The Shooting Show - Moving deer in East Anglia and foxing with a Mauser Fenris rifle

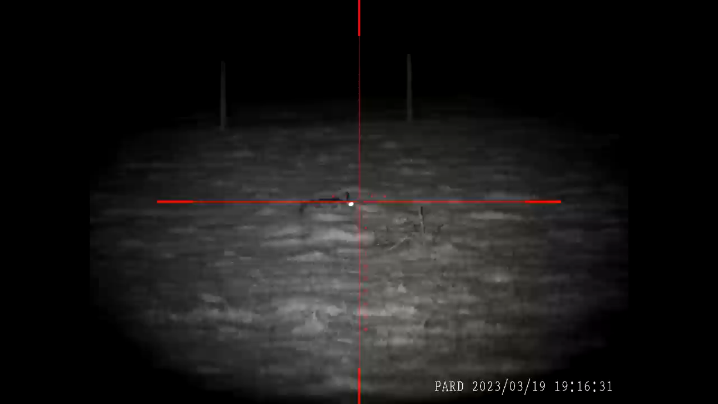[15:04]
The carcass was found earlier this morning about 200 metres away, picked clean so the fox has clearly carried it all the way back to make sure it got a good meal from it. As usual this land has a few hairs on it.
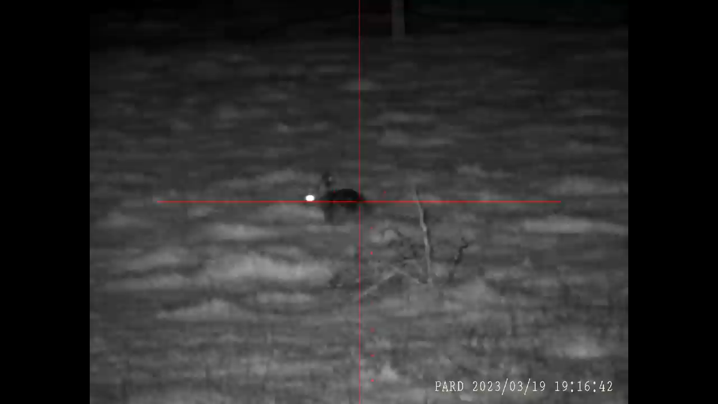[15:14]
We weren't shooting these tonight though, but it's always a good opportunity to check scope and illuminator settings.
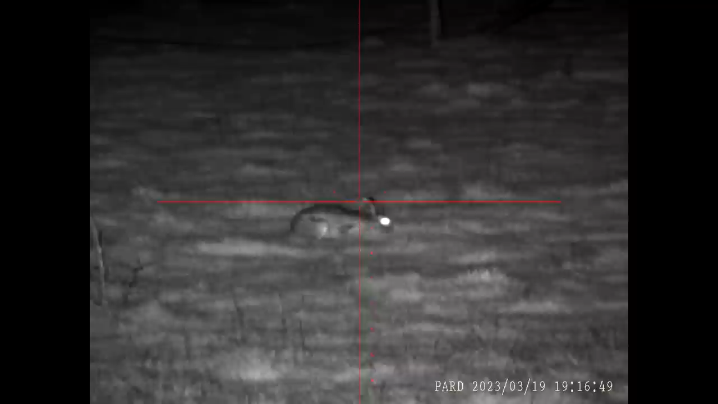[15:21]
I was fascinated watching this owl and distracted from the fact that fox walked
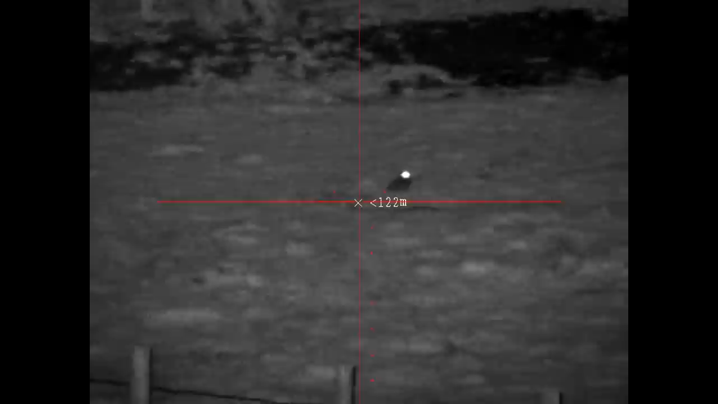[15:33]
in about 90 metres away from us while we were talking quietly early in the evening.
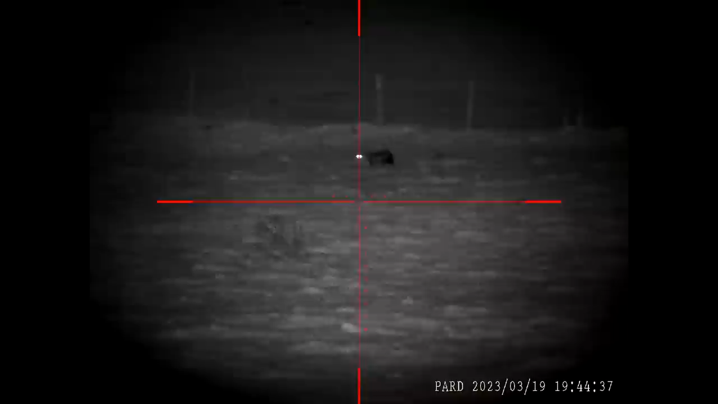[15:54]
There are a lot of pampered foxes around here and rarely that wily, but it did immediately scare the hare that was close by and it chased that off to the top of the field.
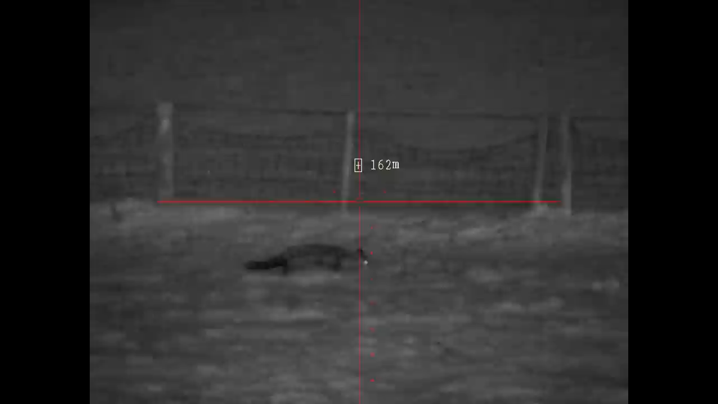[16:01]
Fenris is the latest model in the Mauser M18 range. It uses the GRS Fenris stock which is named after the mythological Norse wolf. It has adjustable cheek piece and length of pull for a precise fit, but is asymmetric and currently available in right hand only.
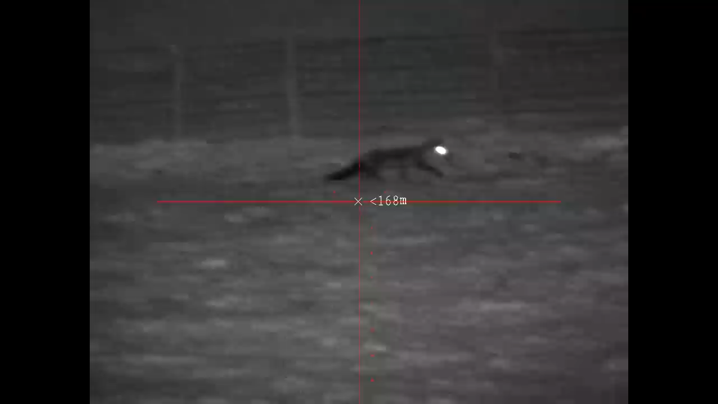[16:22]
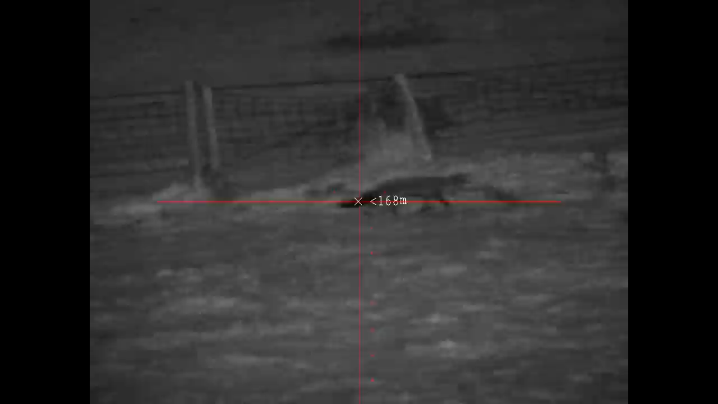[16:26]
I adjusted position and point of aim onto the fox immediately and tracked it. Gentle squeaks, whistles and a shout weren't having much effect on it
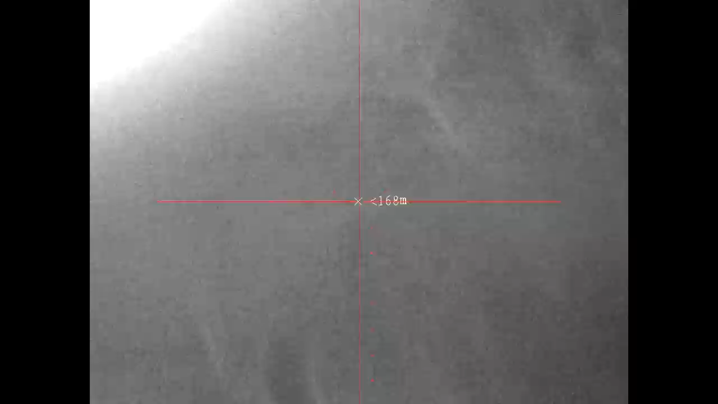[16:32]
as it had its sights set on the hare it had chased up the hill from the position where it had first surprised both of us.
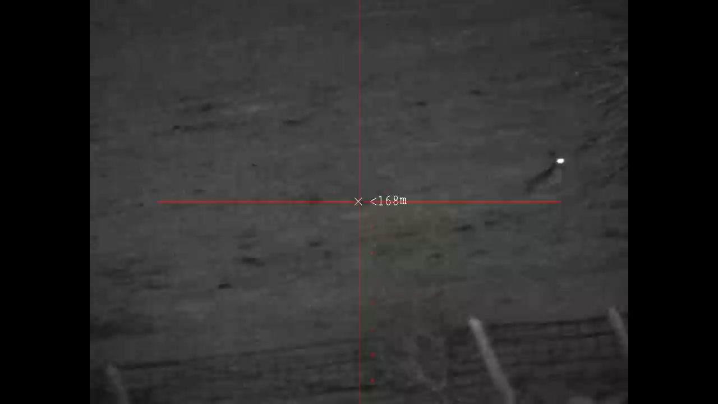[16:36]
It paused at the fence and I shot, but missed.
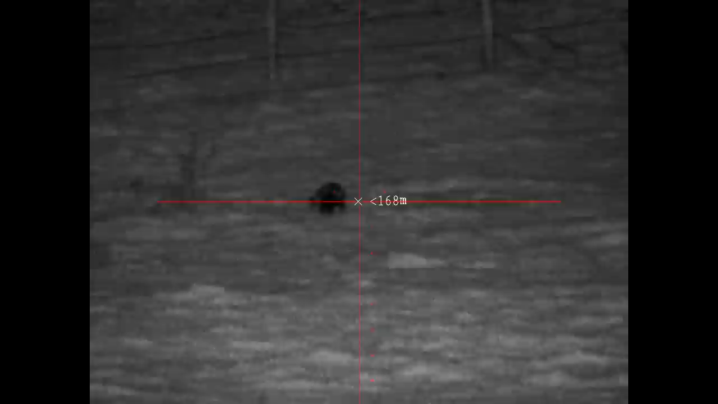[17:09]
I made a better shot the second time and got a clean kill through the chest.
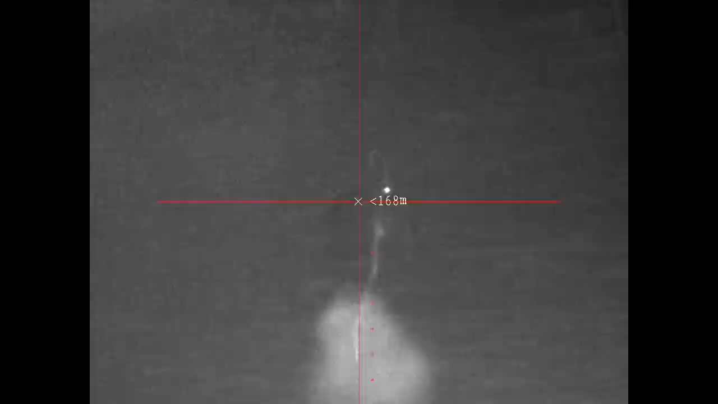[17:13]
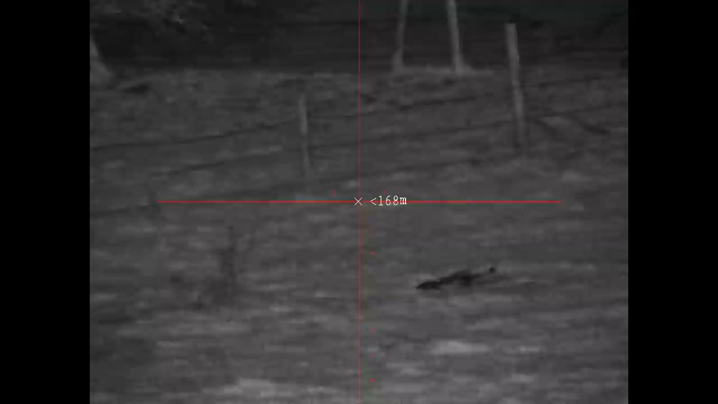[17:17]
I'm tempted to let it keep on going, because the further it goes to the right, the safer stop. It's likely to become the backstop.
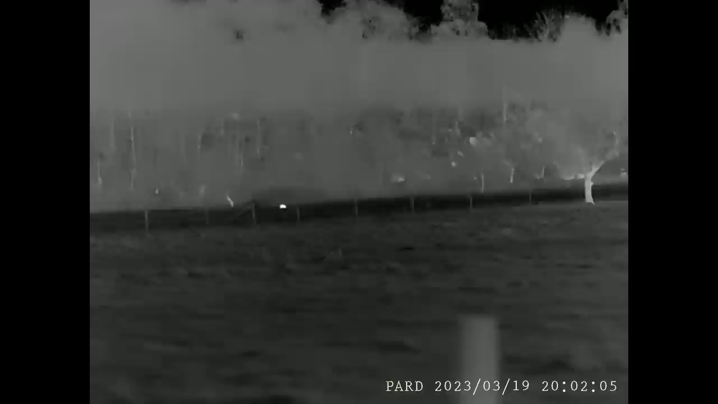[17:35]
Because it's not coming towards us.
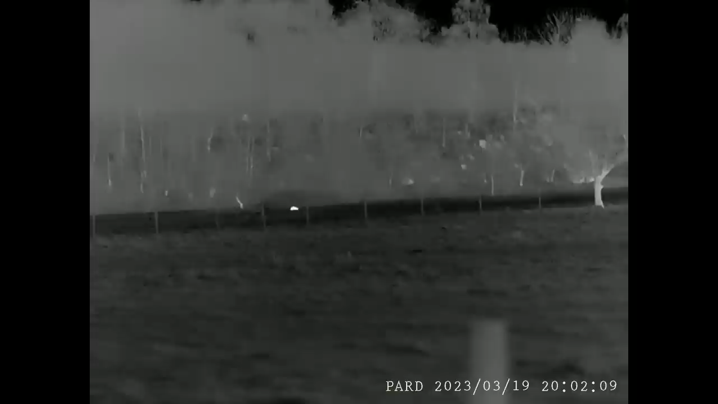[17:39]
It's through the top wire on the fence there and it's also not got really a safe backstop.